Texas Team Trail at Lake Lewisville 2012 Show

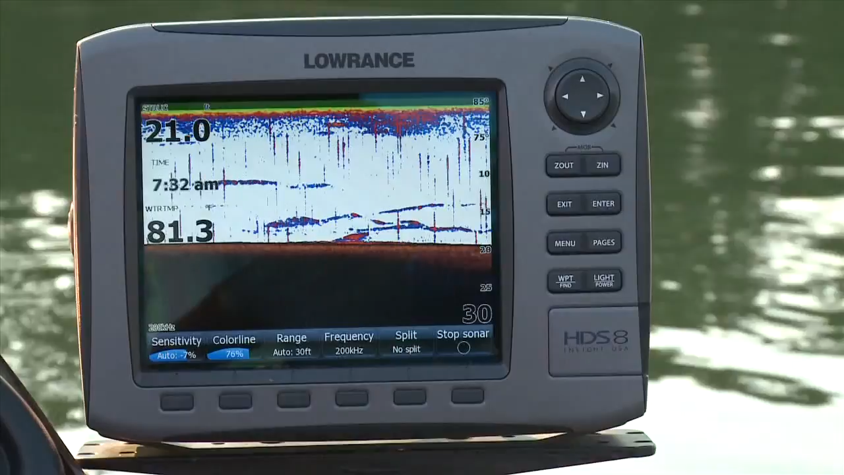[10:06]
And same deal, you know, shad, pulling up on that ledge, and kind of a little isolated area. It's a no-wake zone.